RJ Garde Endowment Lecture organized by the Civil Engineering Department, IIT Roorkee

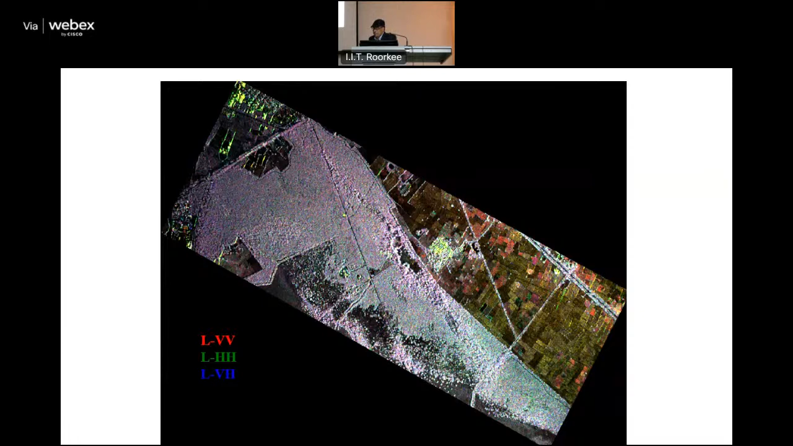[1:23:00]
You have a comparatively more canopy variation.
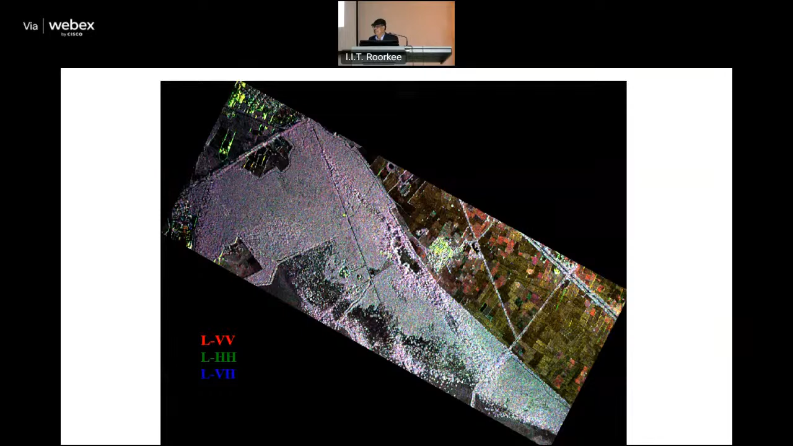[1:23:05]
You see, this is how the frequency, multi-frequency system, they get a different type of features.
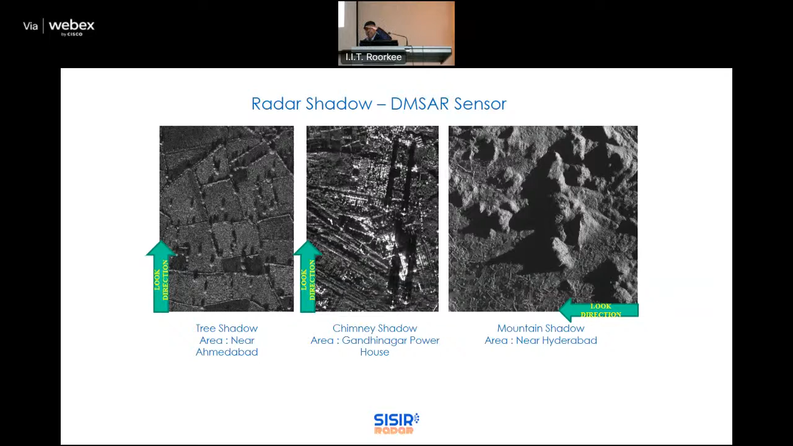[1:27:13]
So this is a polarity information deep through the tiling. Similarly, there's a radar level, they say when a hilly terrain, the top layer is of the lower range, whereas the bottom is a far range. And you can see that as if the mountain has fallen, but with a images from both directions, you can actually correct it and make it a position at a precise location. This is a very classic case. This is from aerosensing image. You can see that the power pilot, the shadow is in the right direction. But it is scattering because of the height difference, it's a different range difference.
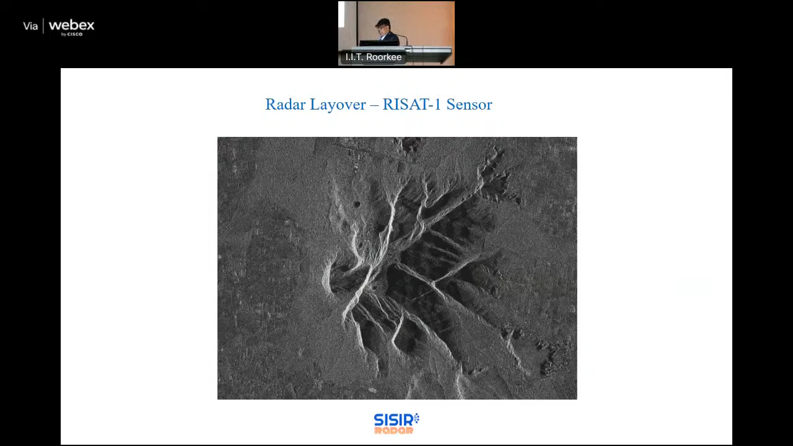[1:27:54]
It appears to have fallen. So while interpreting, you must have an idea of how would the target heights and what are other features to get an interpretation. Another thing about the single frequency, the properties, you know, there's not a spatial property.